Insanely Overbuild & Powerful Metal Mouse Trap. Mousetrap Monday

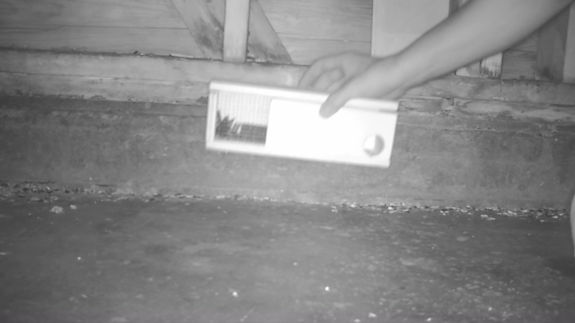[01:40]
Let's go set up the motion cameras and see what happens.
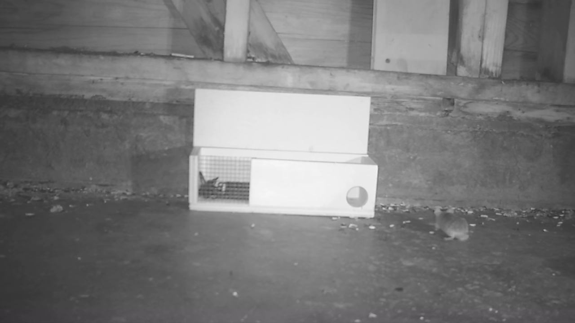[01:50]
Well, last night I set up our metal mousetrap in the barn, and I learned it's way too overbuilt and powerful.
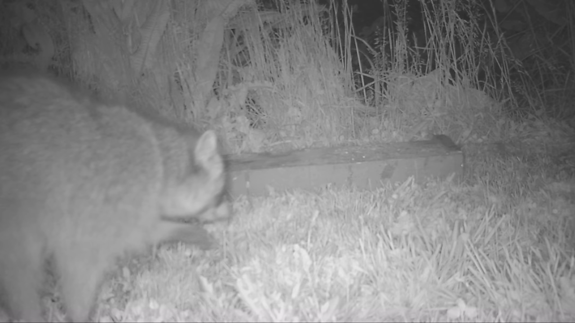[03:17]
Well, last night it was a race to the mouse. And that opossum and raccoon learned, if you want dinner, you're going to have to show up early.